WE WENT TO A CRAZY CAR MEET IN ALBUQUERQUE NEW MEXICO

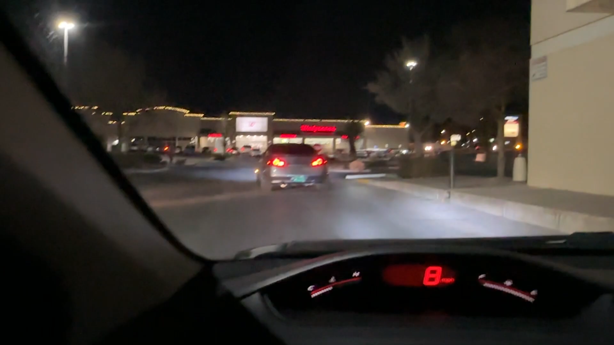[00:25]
This is like some type of, I guess all the car clubs are meeting up together on the end of the year with a big meet, bring the car scene back to New Mexico, all that good stuff.
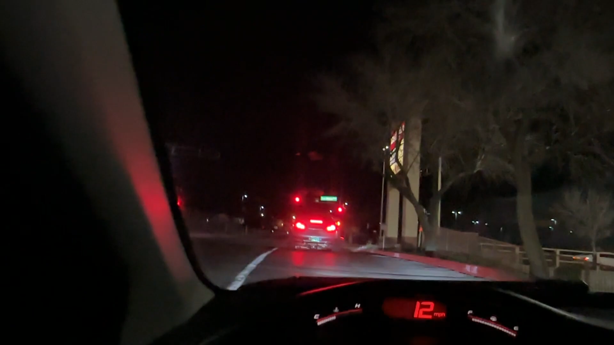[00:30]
So there was already one location and I got off work a little bit later, so I couldn't even get to it. But they already shut it down, so we're heading up to the backup spot right now.
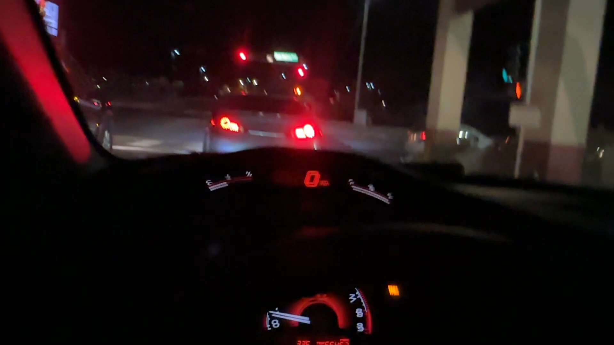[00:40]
But yeah, I guess I'll meet you guys when we get there.
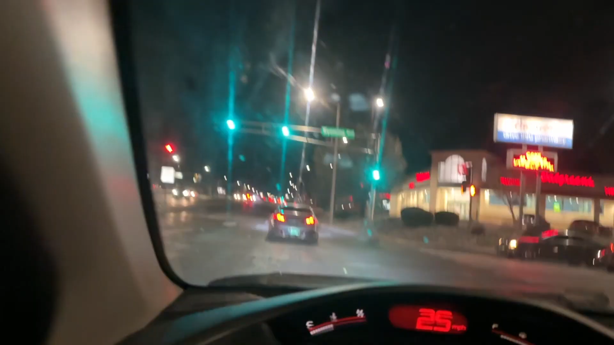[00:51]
This spot, it's a lot of cars. Oh, people backfiring.
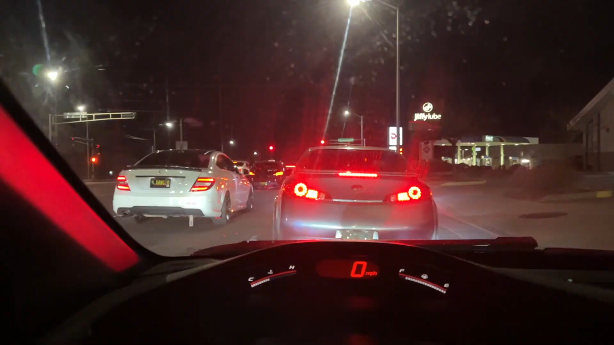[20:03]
Alright, we got this light. There's like mad cars here. Everyone is doing pulls and everyone's probably about to take off right now. Nope.
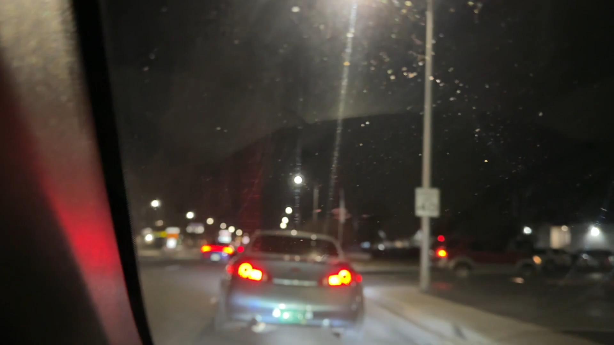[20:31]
Been a long story since to get to this point where we at. So they racing down here.